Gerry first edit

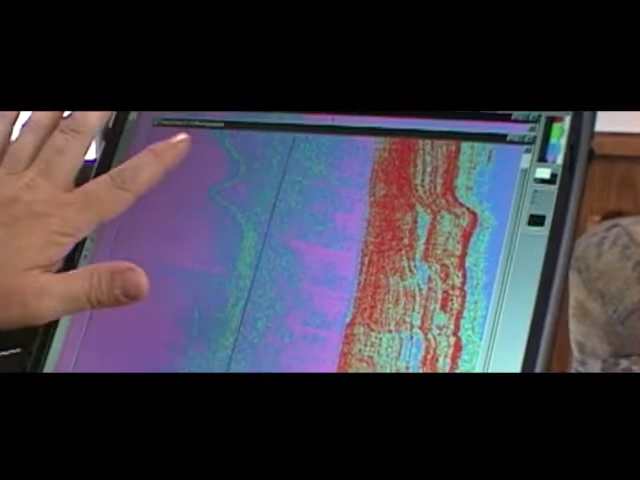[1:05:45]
in here, not up close, but out in here, it's going to stick out like a sore thumb. So.
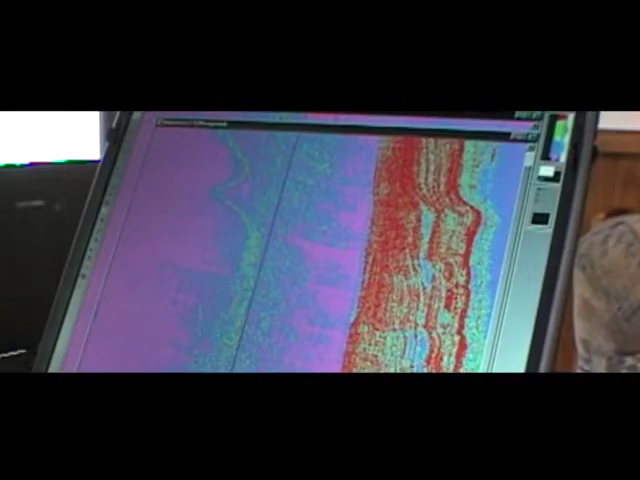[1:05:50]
That's a damn good theory, because that's a nice shallow reef. I'll get stuck on that.